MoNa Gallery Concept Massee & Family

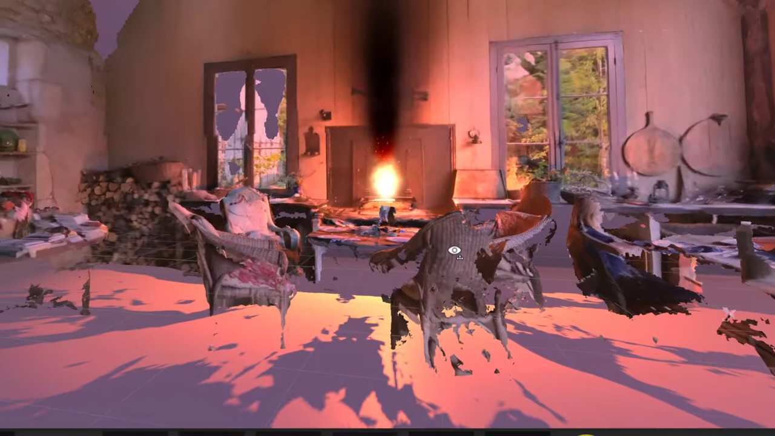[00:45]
where we're talking about using their saggy by the way of gravity sketch using
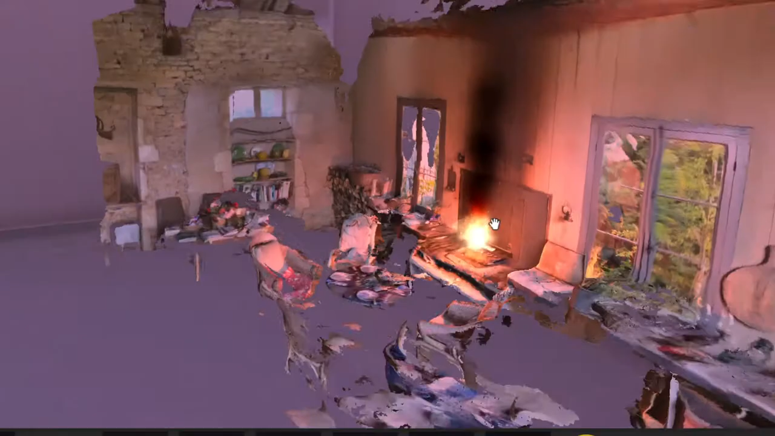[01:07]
cleaned up a little bit and sort of occluded partly and then as you go in here you'll see another lidar scan space again needs to be cleaned up a little bit but it will be kind of a niche where you can hang out
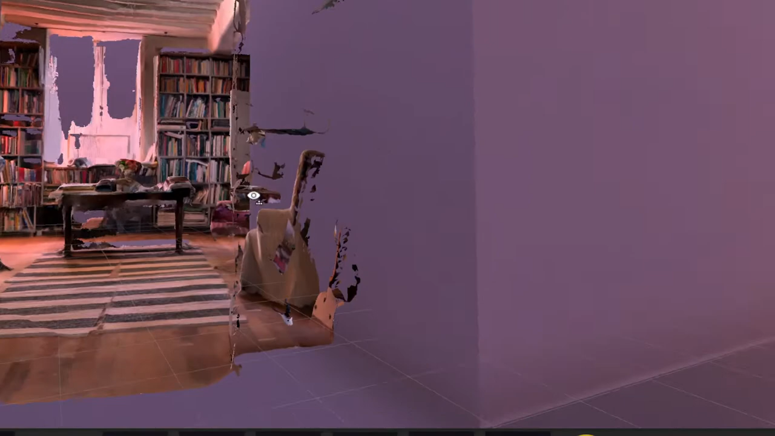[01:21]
with a few chairs as well the contrast with this modern architecture again video top there might be a few chairs there too
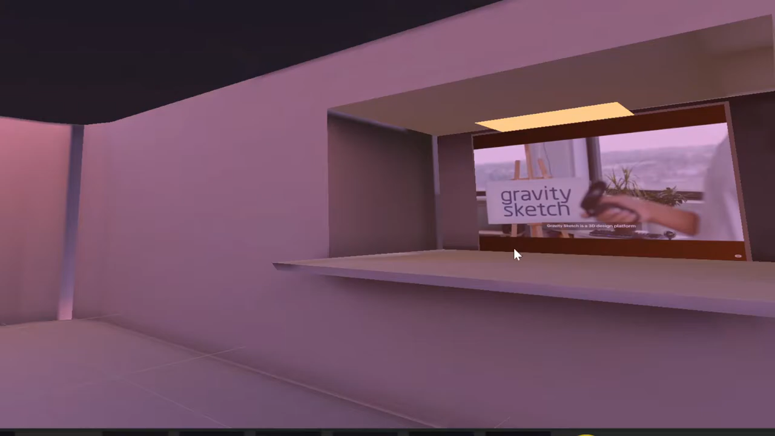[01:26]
um the sky will be perhaps just open i don't know maybe there's a couple other levels that i still have to figure out the scale
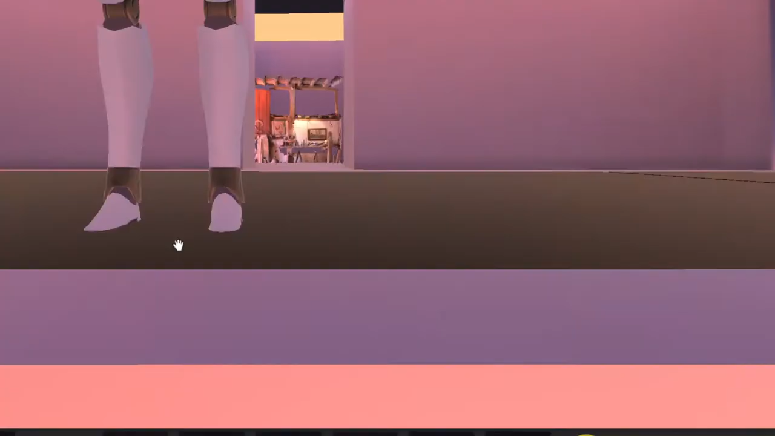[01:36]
as far as walking around and then this one worked really well this is kind of open
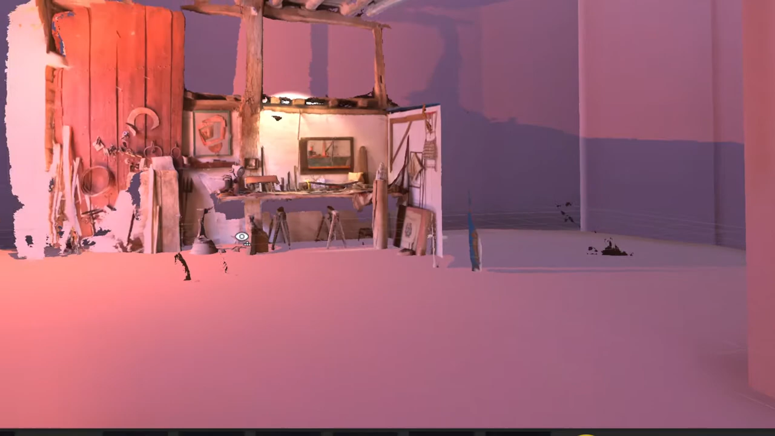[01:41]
it has this kind of bright light that actually adds to the story of the lidar
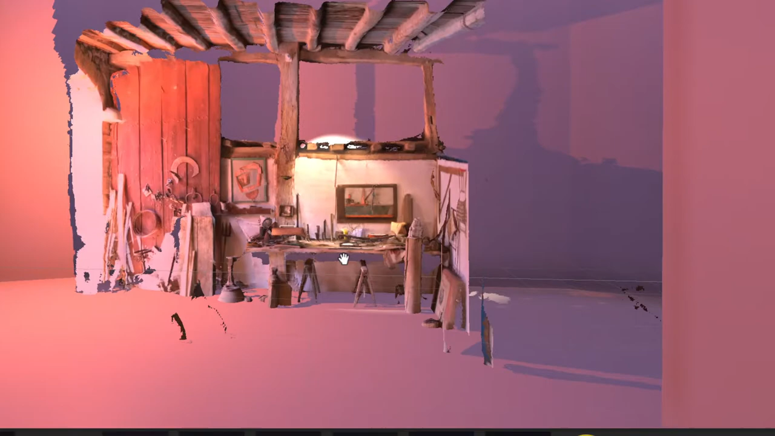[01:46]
as you can see it's almost as if there's a sun coming
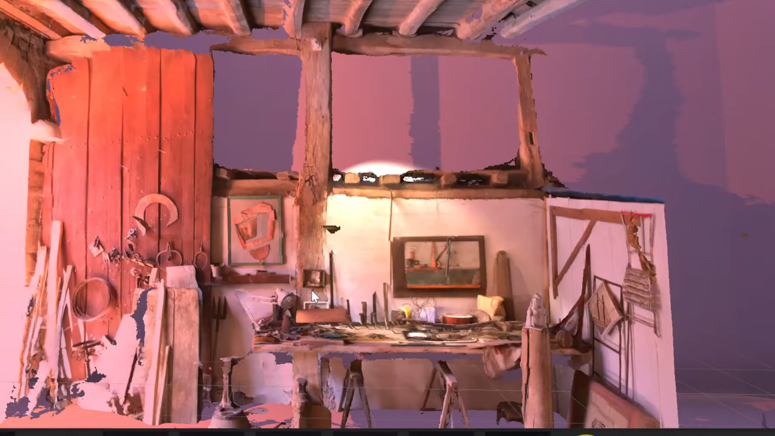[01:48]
in and the lidar is pretty striking to be
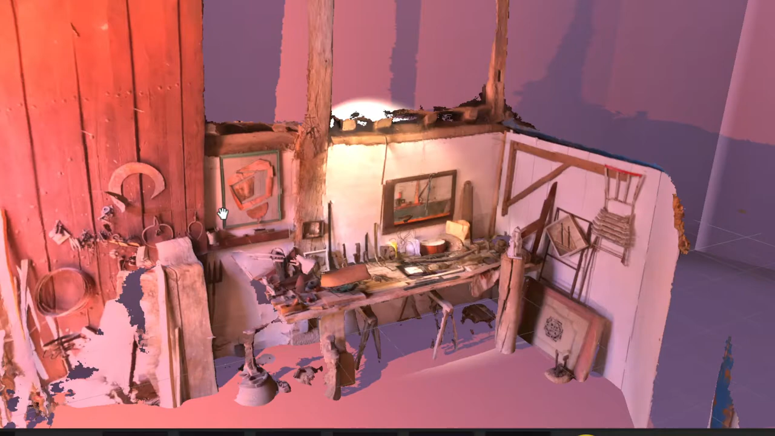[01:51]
honest with you um just another scene of the um antique
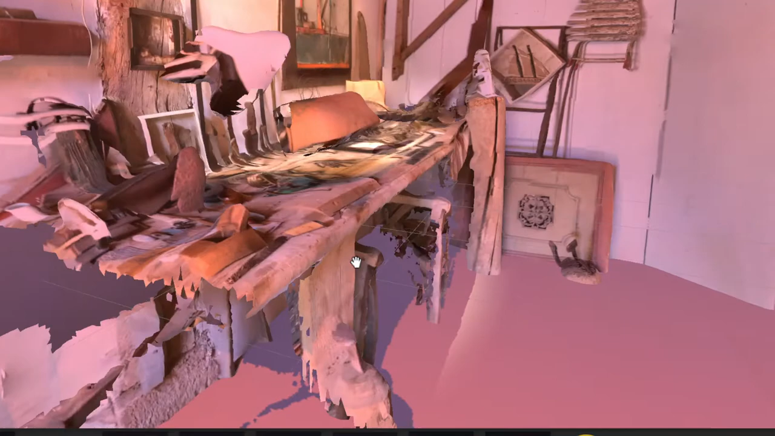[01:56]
workshop of my uncle jacques and what we will
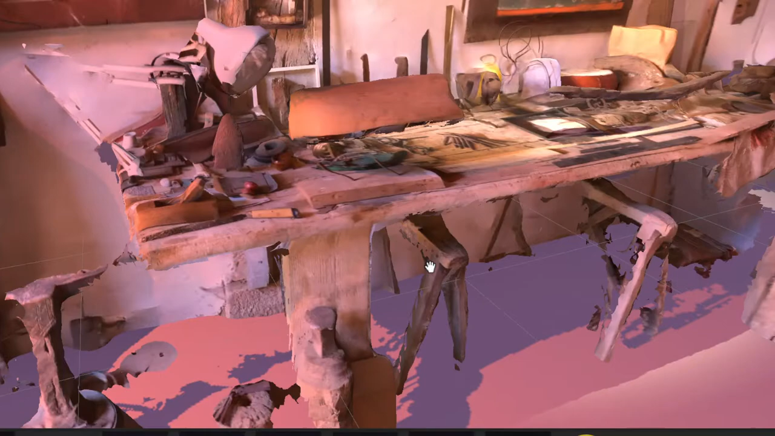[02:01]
what i will discuss with him next year is to put up for auction some of his um art
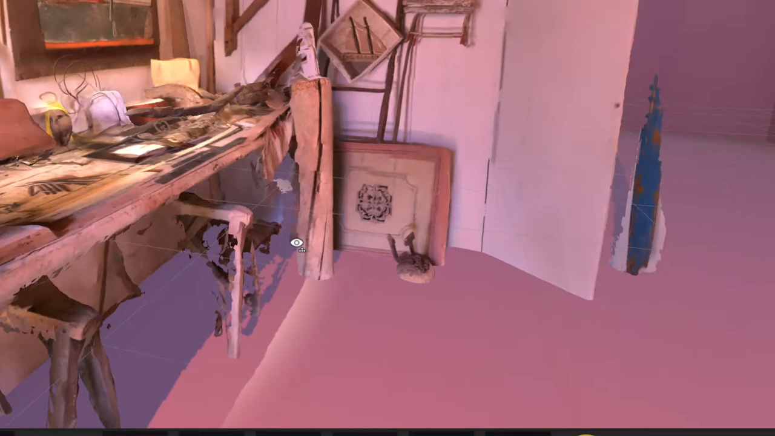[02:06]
pieces like here he's sculpting this boat for instance for um nft
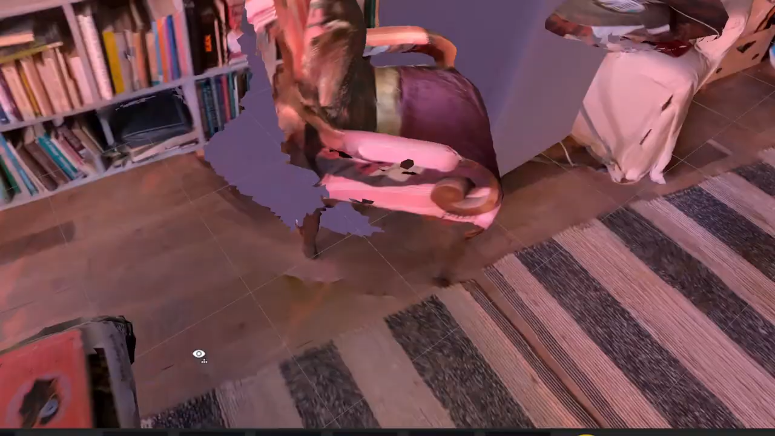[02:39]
office space as you can see this is done with lidar